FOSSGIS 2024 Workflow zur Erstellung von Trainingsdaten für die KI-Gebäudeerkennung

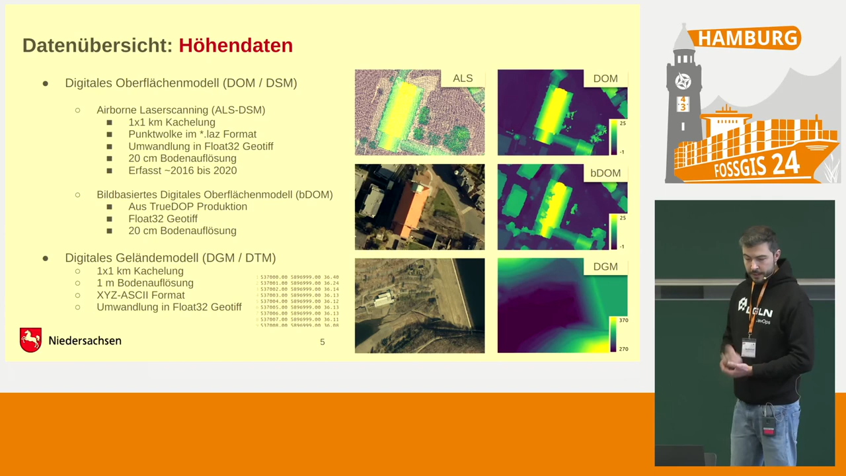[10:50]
Ja, und bei den Höhendaten, die wir nutzen, haben wir zum einen die digitalen Oberflächenmodelle. Und hier haben wir anfangs mit Daten vom Airborne Laser Scanning gearbeitet, also Punktwolken und die wandeln wir dann aber durch Rasterisierung in ein Oberflächenmodell. Das sieht man hier in der oberen Zeile, links die Punktwolke und rechts eben das gerasterte DOM beziehungsweise englisch DSM.
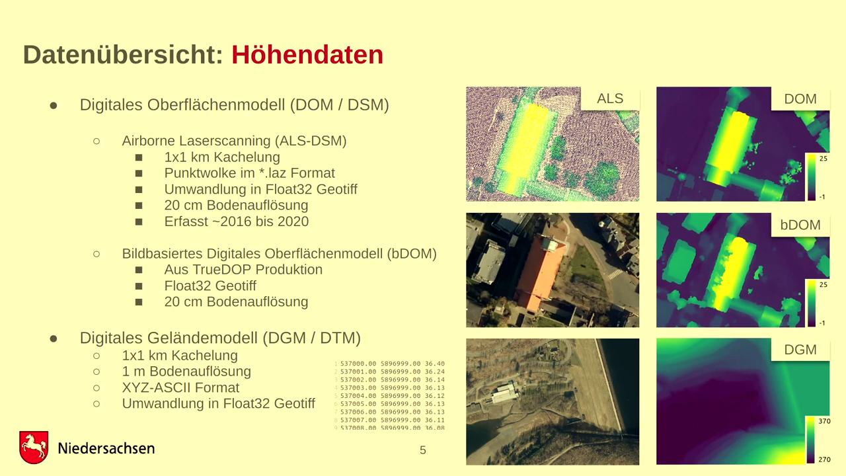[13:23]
Das ist eben an der Küste Cuxhaven. Und im unteren Teil sieht man eine Talsperre im Harz. Das geht von 270 bis 370 Meter. Und ja, wenn man eben mit solchen numerischen Werten arbeitet, dann ist vielleicht eine Art der Normalisierung. Und deswegen kommen wir eben zum normalisierten Oberflächenmodell, dem N-DOM. Oder wir verwenden eher die englische Variante NDSM. Die Berechnung ist super easy. DOM minus DGM gleich N-DOM. Aber es gibt dann doch ein paar kleine Herausforderungen. Eben unterschiedliche Kachelungen. Dann unterschiedliche Auflösungen. Wir machen das so, dass wir immer auf die höchste Auflösung ressemblen.
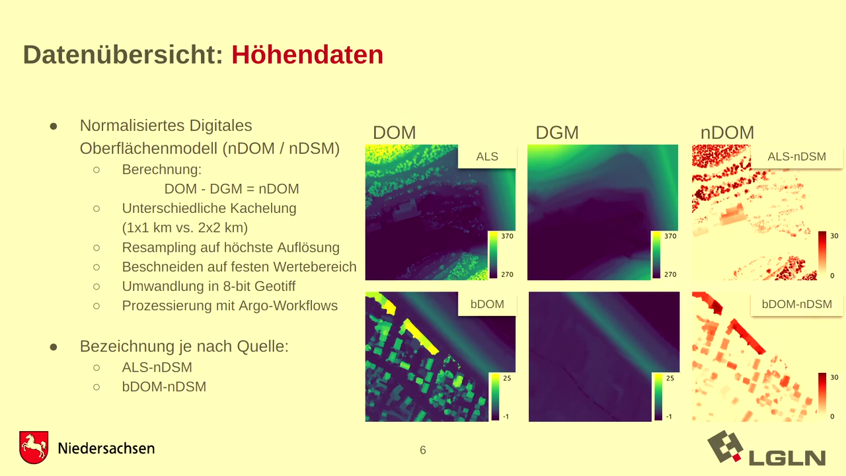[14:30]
Und im N-DOM reichen diese Werte dann eben von 0 bis 30 Meter. Und im Bereich von Cuxhaven eben auch. Also wir können das Ganze an der Küste einsetzen oder auch im Hochgebirge. Dann haben wir noch unsere Vektordaten.